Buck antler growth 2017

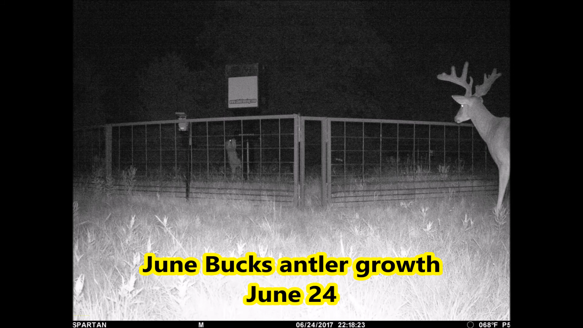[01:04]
With using the Big Bucks Plus High Stress Protein and the Throw and Bone mix together, this was our bucks in July.